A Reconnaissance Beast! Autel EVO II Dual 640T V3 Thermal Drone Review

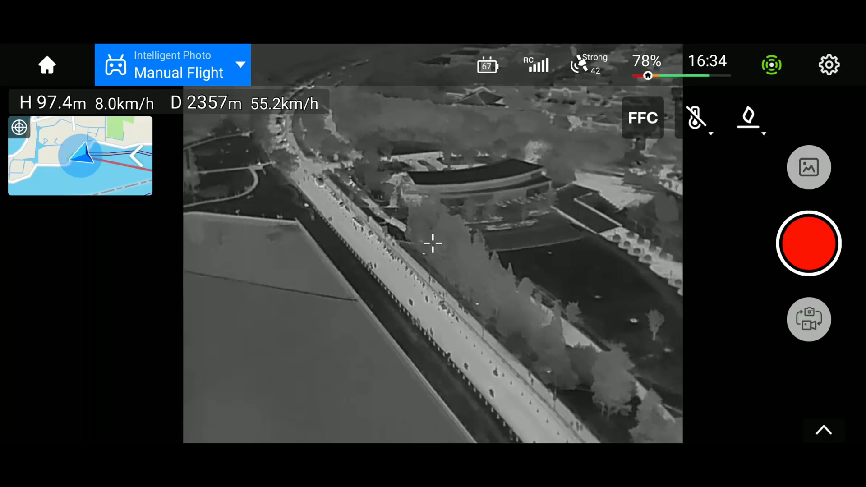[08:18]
However, given a good signal, the controls are extremely responsive and if you've flown any DJI or other brands of drones, you'll be right at home on the Autel.
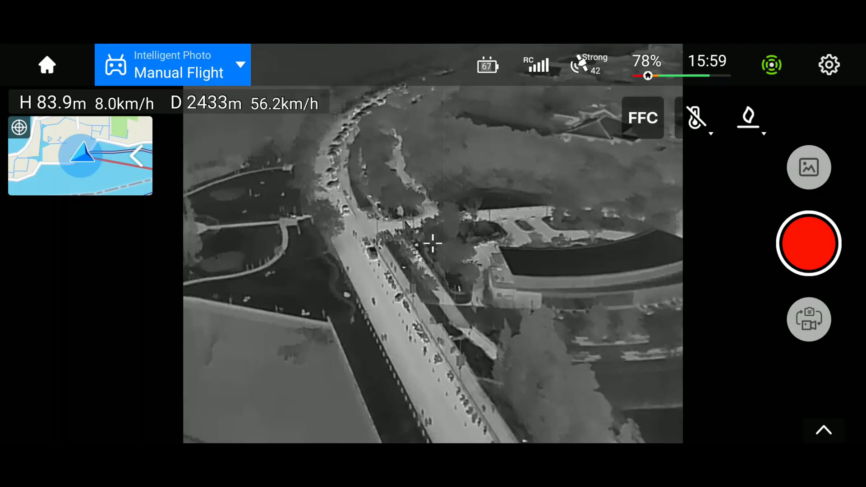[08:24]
The controls are simple and precise.
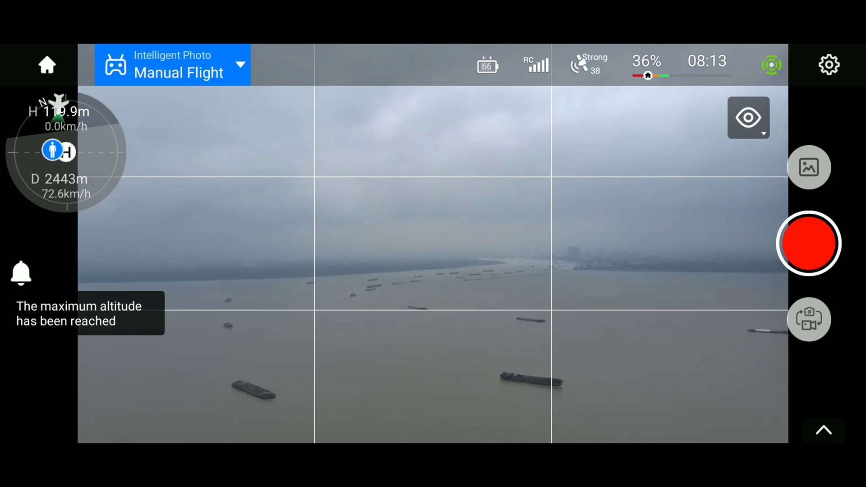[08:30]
The drone is also pretty fast, if there are no headwinds, it can reliably achieve a speed over ground of over 70 km an hour. And well, just for fun, this kind of speed does give you some limited pursuit capabilities.
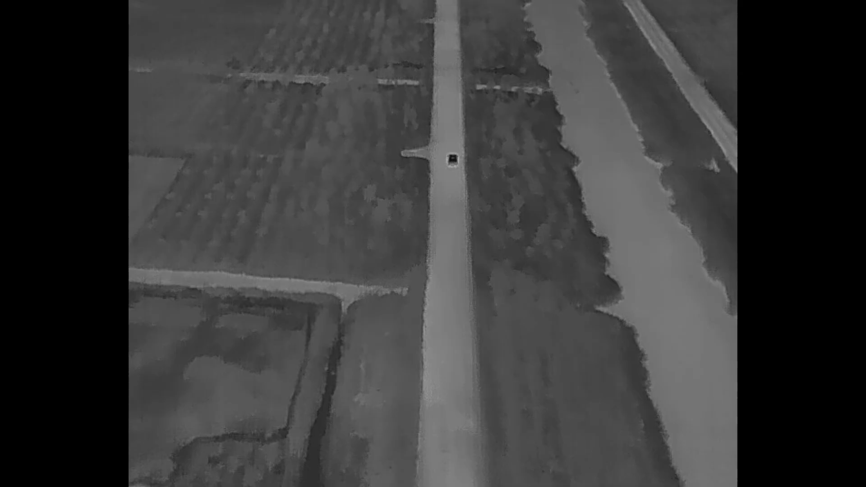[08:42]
And in terms of command data link and transmission, this drone is actually really impressive.
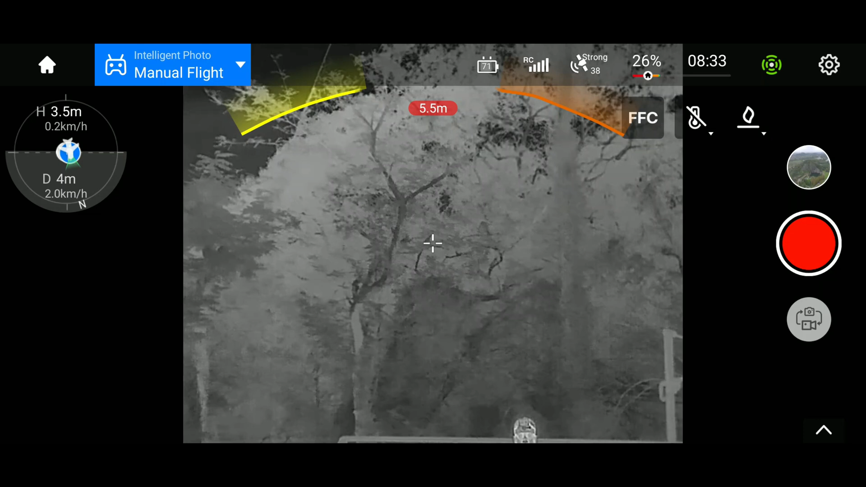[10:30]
It can only stop the drone from crashing into obstacles. It cannot navigate around obstacles like what DJI drones can do.
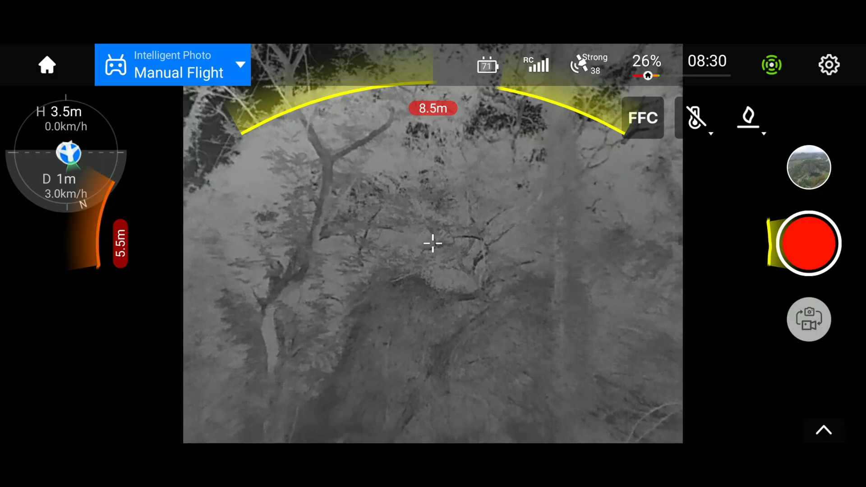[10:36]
Also, this obstacle avoidance system simply does not work in the dark.
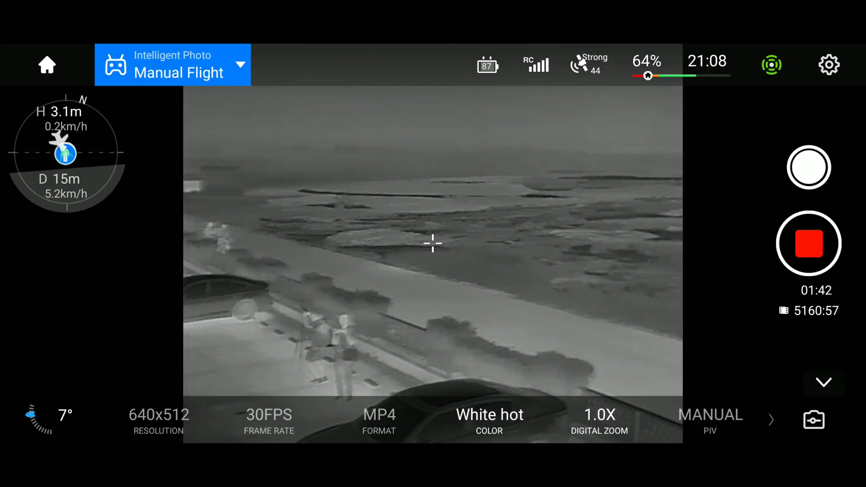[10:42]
It needs at least 15 lux of illumination to work, which means it stops working the moment the sun starts to set. And it cannot even work with ambient city lighting at night.